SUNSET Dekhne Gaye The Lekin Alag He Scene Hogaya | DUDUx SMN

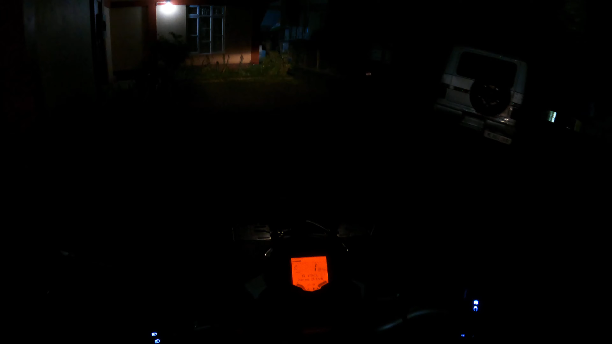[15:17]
चलो चलो इधर पार्क में लगा देते हैं हो गया तो घर के अंदर चलो के मिलते